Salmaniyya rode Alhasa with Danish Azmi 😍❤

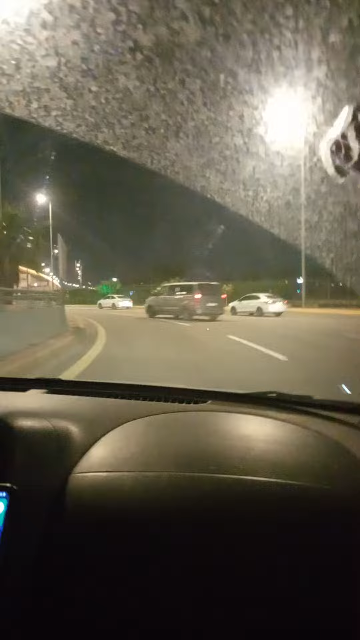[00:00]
اسلام علیکم دوستوں میں ہوں محمد ریحان کمر اور میرے ساتھ دانش بھائی ہیں چونکہ میرے پک کے دوست ہیں
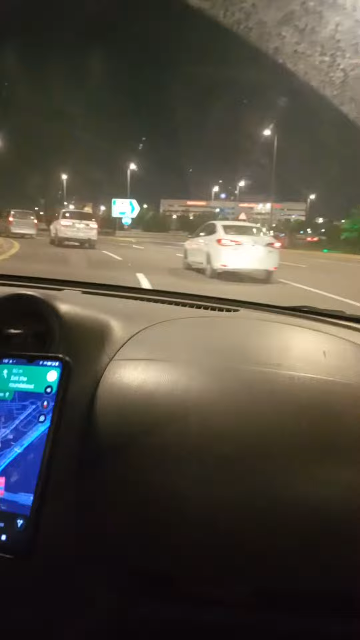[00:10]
اور ہم لوگ اس وقت جارے سلمانیہ رمضان المبارک کا پاک مہینہ چلنا ہے اور دانش بھائی یہ کون سا روڑ ہے یہ طریق سلمانیہ ہے یعنی سلمانیہ جانے کا یہ راستہ ہے ہم لوگ جارے ہیں بریج کے نیچے سے چلیں گے اور آج ہم لوگ سوائل خلیج پہ سہری کریں گے
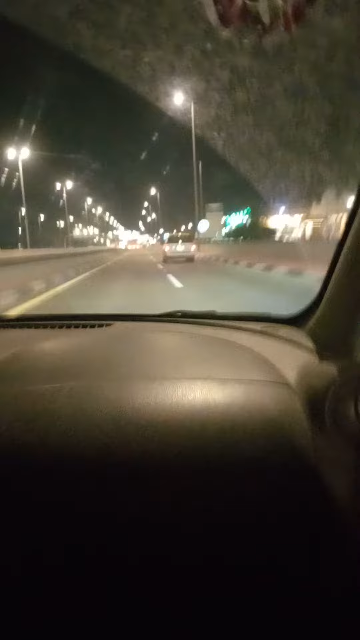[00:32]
اور یہ الہسا کا آپ لوگ ریلوے اسٹیشن دیکھ سکتے ہیں اس کے
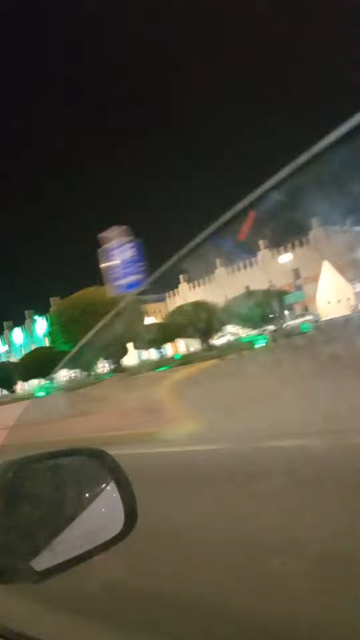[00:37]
پیچھے بس اسٹینڈ ہے اور یہ ریلوے اسٹیشن ہے جبکہ میں خود پہلی بارہ دیکھا دانش بھائی کے ساتھ
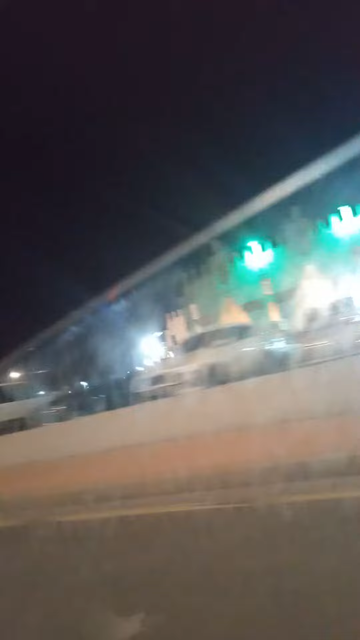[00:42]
آپ لوگ دیکھ سکتے ہیں اور آج جیسے کہ میں لوگوں نے KFC کا ناستہ
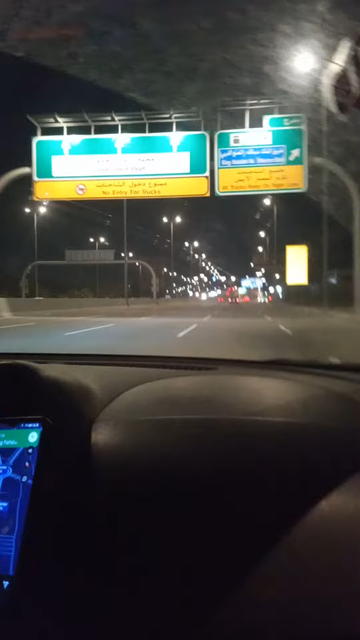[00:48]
کیا تھا لیکن ہم کو پسند نہیں آیا بس چکن تھوڑا ٹھیک تھا باقی چیز ہم کو نہیں جمی تو آج سوائل خلیج پہ ہم لوگ سہری کریں گے اور گرمی کا موسم چل رہا ہے لیکن پھر بھی موسم اتنا پیارا ہے اتنا ٹھنڈا ہے ماشاءاللہ اللہ تعالیٰ کی رحمت برس رہی ہے سعودی آرم میں ہم لوگ ہیں اللہ سمیں اور یہ دیکھ سکتے ہیں بریج ہے یہاں کی کتنی امدہ بریج ہے آپ لوگ نیچے سے جا سکتے ہیں اوپر سے بھی جا